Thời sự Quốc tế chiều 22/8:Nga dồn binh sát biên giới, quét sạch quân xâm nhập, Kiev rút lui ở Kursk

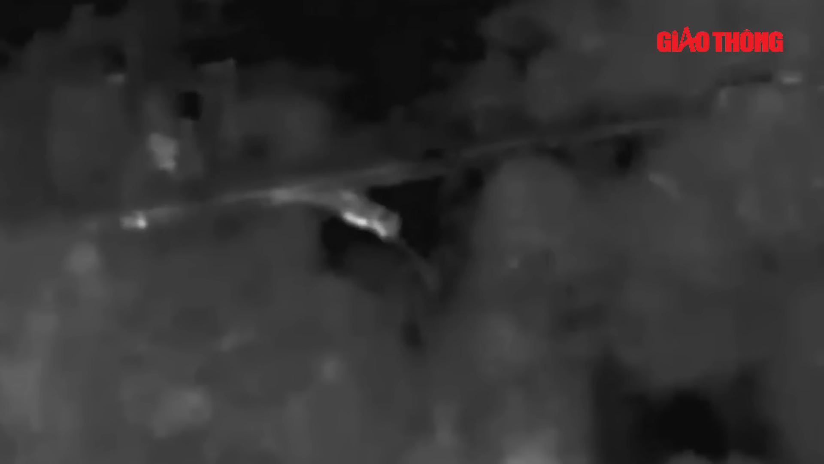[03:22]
Hãng tin TASS dẫn thông cáo từ Bộ Quốc phòng Nga thông báo, máy bay không người lái UAV trình sát của Nga đã phát hiện một nhóm quân đối phương bên trong khu rừng ở tỉnh Benkhorod. Sau khi xác nhận đối phương đã tập trung lại, UAV liền gửi tọa độ cho kiếp pháo Tornado-S để tập kích nhóm quân trên.
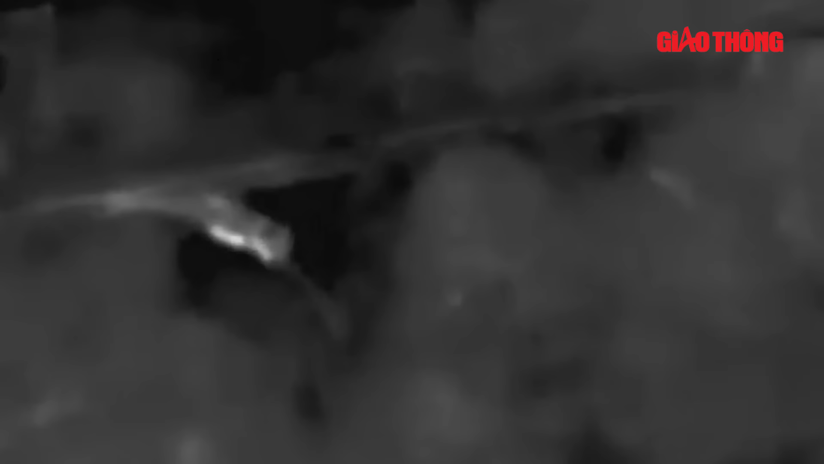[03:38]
Đã có 3 thiết bị quân sự và 20 binh sĩ Ukraine thiệt mạng do đòn tập kích. Trong đoạn video có thể thấy, camera lắp trên UAV đã phát hiện một số
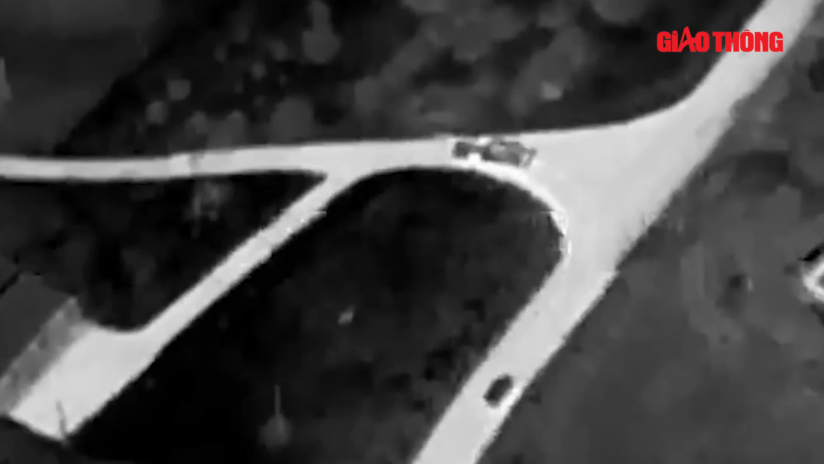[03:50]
xe quân sự Ukraine đang di chuyển vào rừng cây giữa đêm tối.
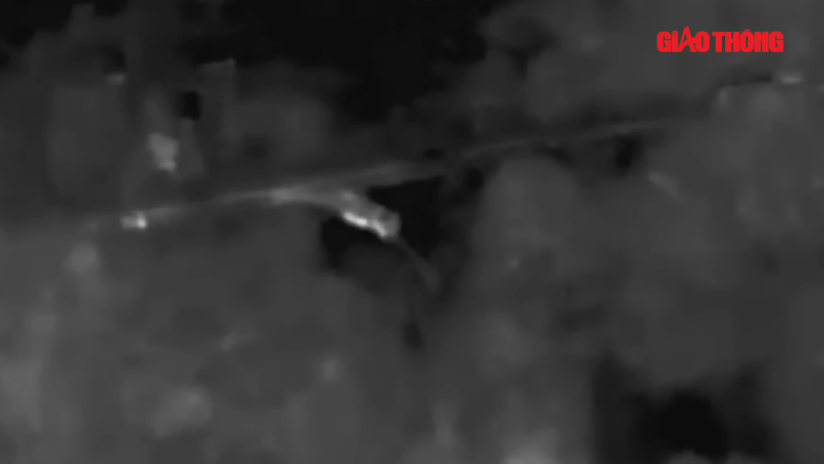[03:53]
Sau đó, camera của chiếc UAV đã quay lại khoảnh khắc hàng loạt quả đạn nã xuống khu vực, được cho là nơi rừng chân của nhóm quân trên.